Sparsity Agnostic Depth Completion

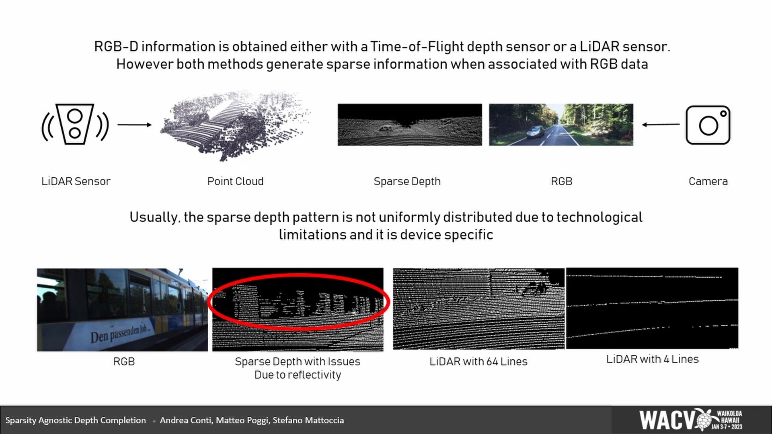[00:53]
such as multipath interference, low reflectivity or high reflectivity surfaces, leading to large unobserved regions and to an uneven distribution of sparse points over the image plane. It's worth mentioning finally that each depth sensor usually generates a different specific depth pattern and density. To cope with this sparsity, many techniques mostly relying on deep learning have been proposed in literature. However, even if really effective in the standard use case, they can deal with large variations in the input spatial distribution. Moreover, this behavior also prevents their seamless deployment when
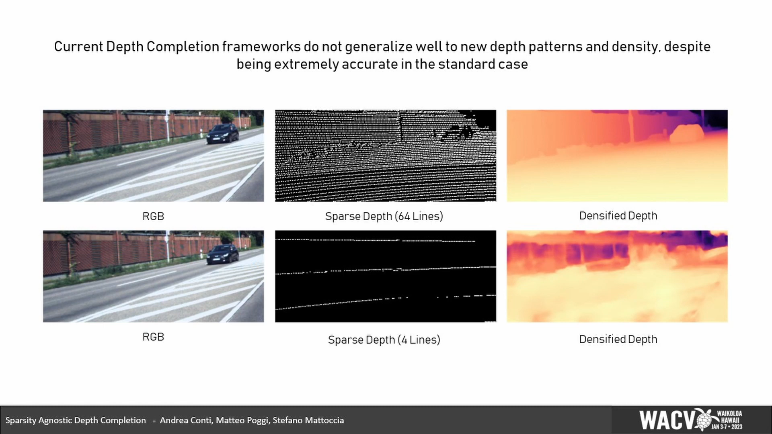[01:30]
using a depth sensor with a pattern different from the one used while training, such as switching from an expensive Velodyne LiDAR sensor to a cheaper one, usually sparser.